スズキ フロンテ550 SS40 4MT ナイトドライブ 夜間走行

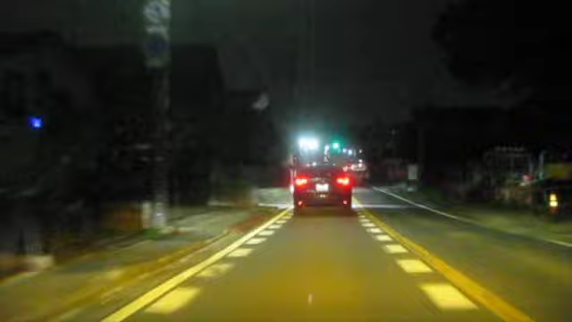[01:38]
昨日かな?夜この車を大阪から運んでくる時の動画を見たんですけどいやーその時は直感だったんで本当にうるさいですね音質としてはいいと思うんですけどなんかこうデロデロデロデロみたいな感じでまるでV8とかV8の雨車
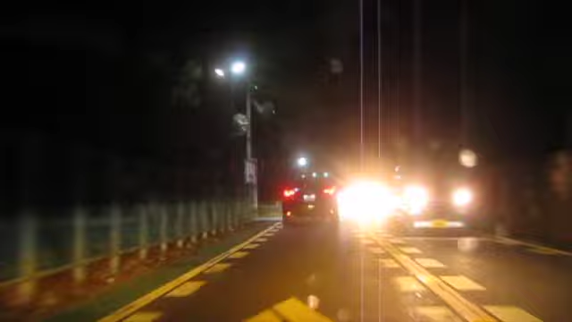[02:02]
みたいな音が出るシーンというのがあるんですけどでも音量は大きかったですねあれはすごかったこれだけ並んでると1回じゃいけないですよね
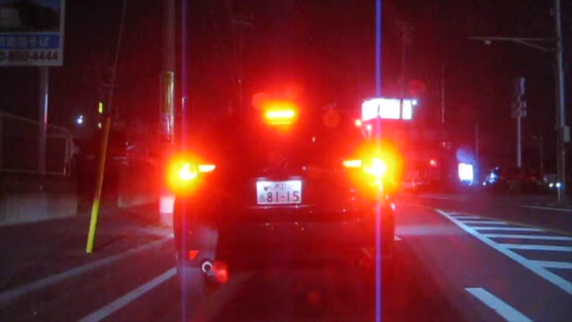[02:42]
すように教師上でも多分習わないんでしょうね消さない人がとても多いのであとオートライトスイッチとかだとセンサーが暗さを感知してるとそれでもう消さないと思いますしただやっぱり危ないですよねあのー厳惑されちゃうから対向車線から見えないしまたまあ滅多にないとはいえ可能性はゼロではない車のその信号待ちしている列から歩行者が出てくるとかそういうこともあると思うん
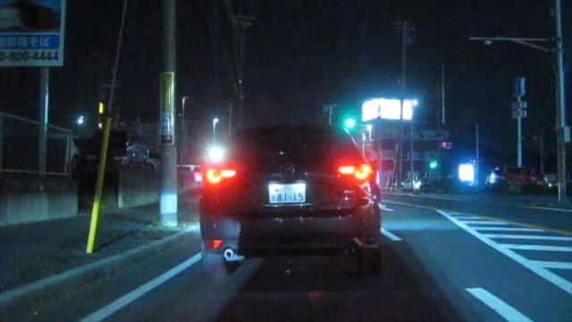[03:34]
信号待ちの時ってライト消しますとか話題になってたんでもうその頃から消さないっていうのが話題になってたんでしょうねこうやって見ててもいまだに信号待ちで消す人もいますね見てるとただ消さない人がほとんどです